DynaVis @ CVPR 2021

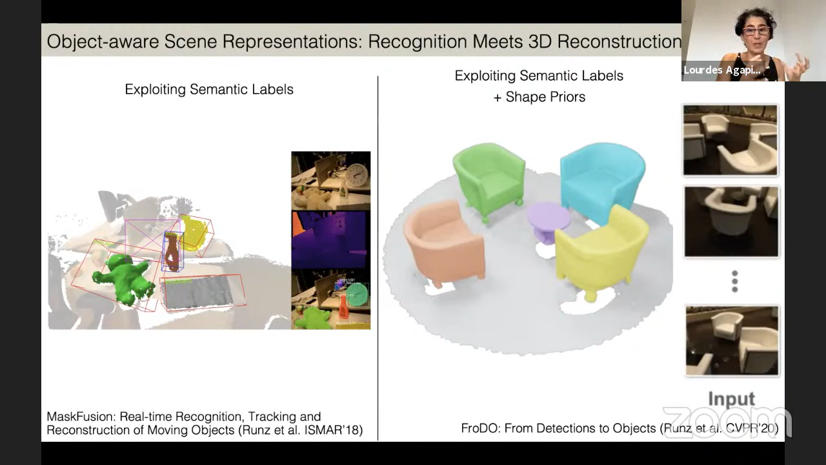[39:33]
So the big difference here is that on the left, you can see that we can only reconstruct, uh, the, the, the part of the object that, that is visible. Uh, but if we use the power of shape priors, then we can, we can complete parts of the object that are actually not, not visible.
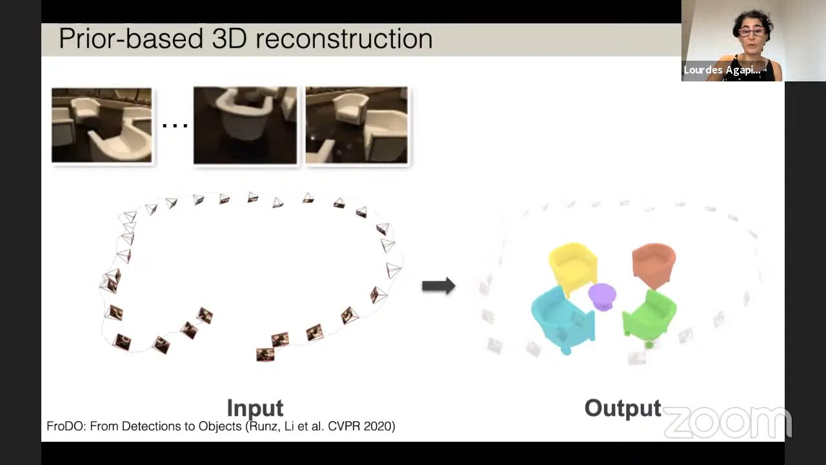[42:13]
So this was what, what we were really interested in, in trying to solve. Um, and then the idea is to follow this analysis by synthesis optimization, uh, again.
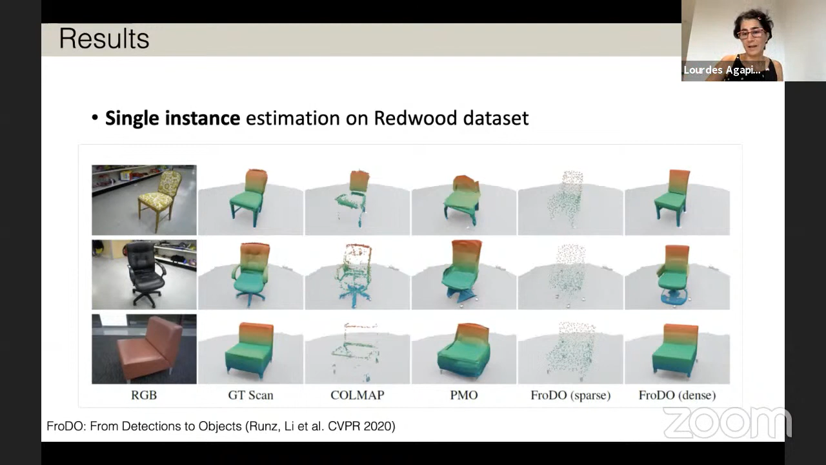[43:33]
Um, so you can see that, you know, compared to other approaches, our representations, uh, are much more complete. Um, and they, they really represent, uh, the shape much more accurately. Um, and we also took, you know, even, even harder datasets. Um, so this is scan it. These are, uh, sequences from scan it, where we're trying to reconstruct, uh, the different objects inside, inside a room. And you can see there, uh, at the top and at the bottom, two different scenes where we have detected, um, detected the chairs.
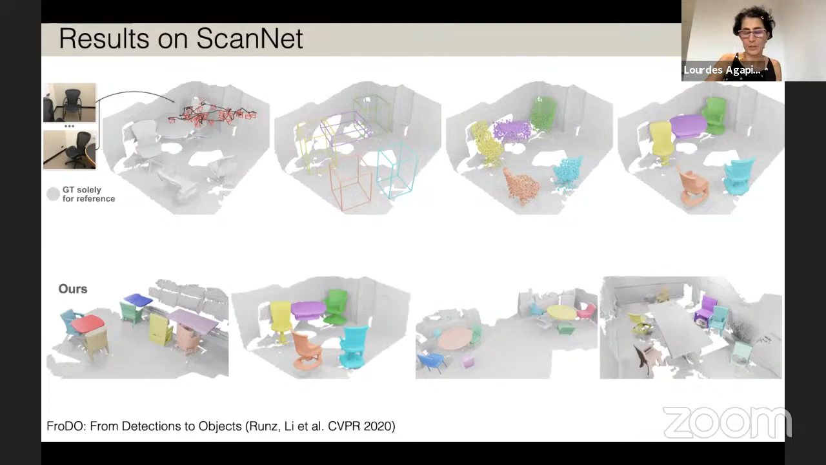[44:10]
We have actually matched them over the different images and estimated their pose and their full dense, um, shape. And in follow-up work, we're now looking at embedding this within a SLAM system.
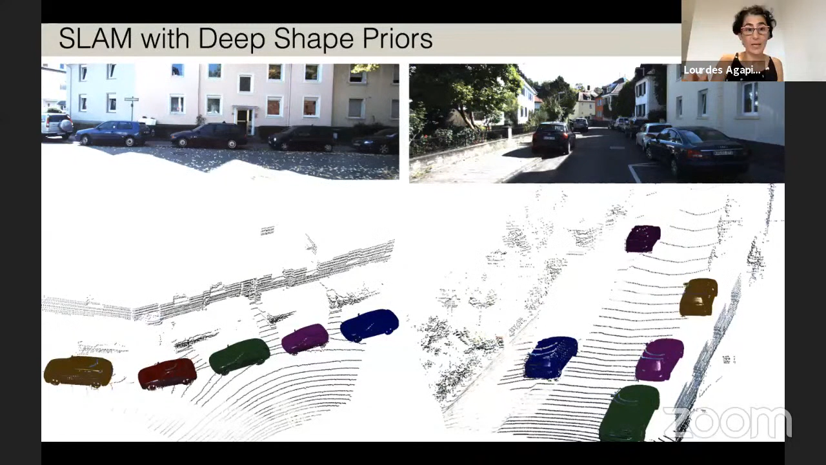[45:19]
So in this particular case, we're using some 3D information. We have a few, uh, lighter points as well that are, are very helpful to be able to run in, in real time. Um, and we should see a video here. Yes.
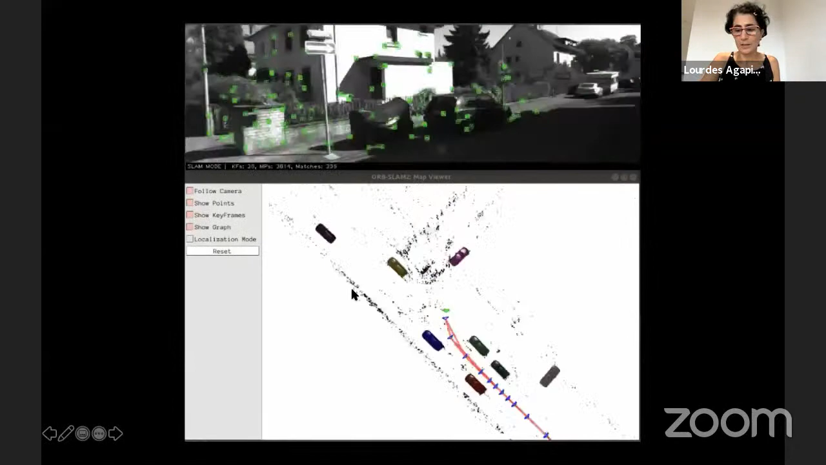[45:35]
Um, so here you can see the video, um, of the car driving down, uh,
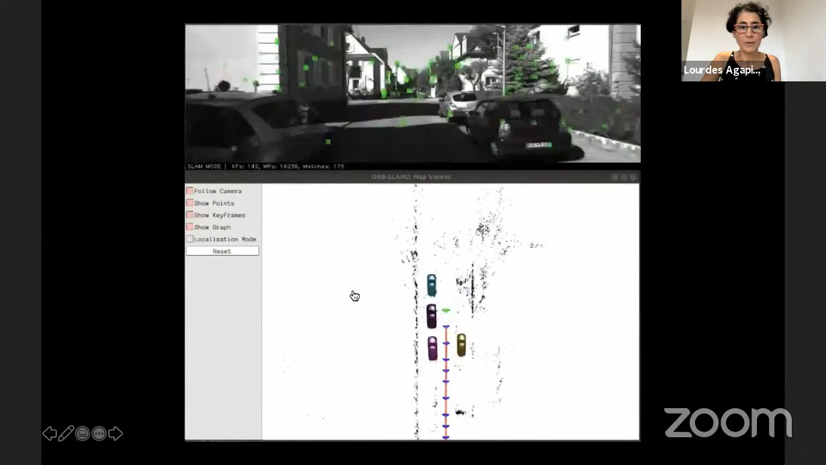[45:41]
the roads and identifying the cars, reconstructing the cars.
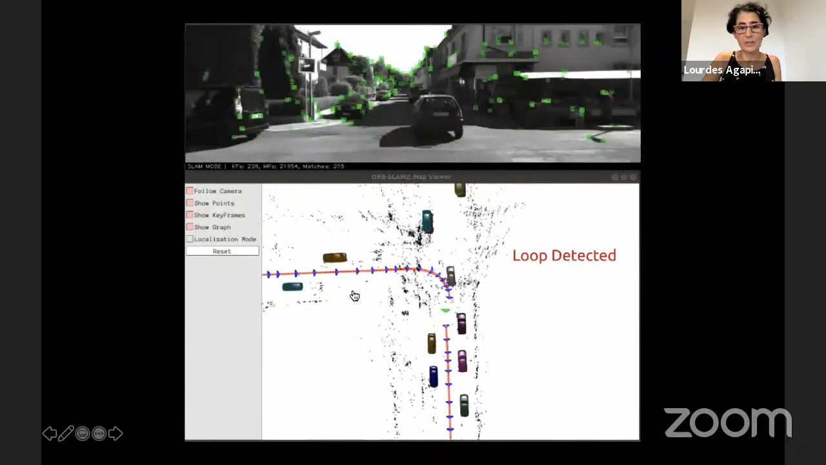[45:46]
And it, it can actually also detect, uh, cars that are, uh, that are moving dynamically and it can,
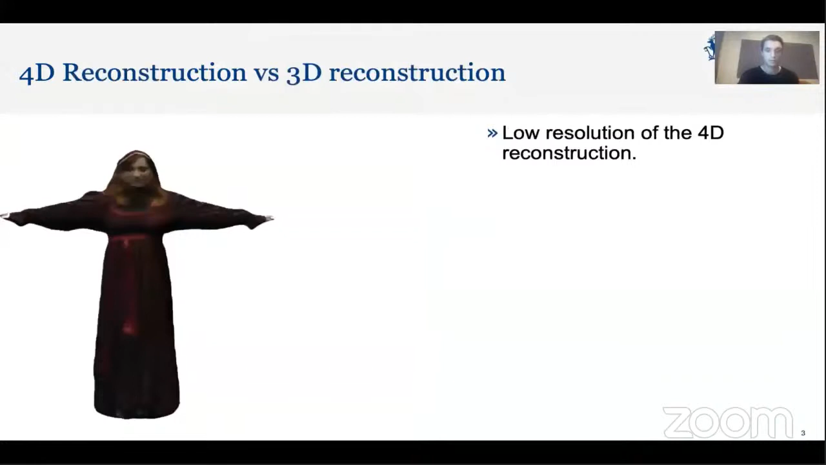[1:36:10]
This leads to a reconstruction of the capture scene whose resolution is extremely low,
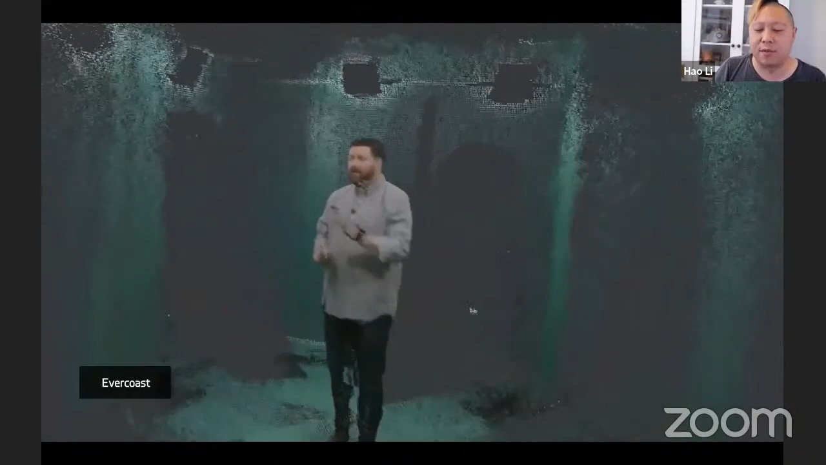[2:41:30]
So, you need, this is another example from a company called Evercoast, where they're using, you know, multiple Intel real sense depth sensors that are placed around the person.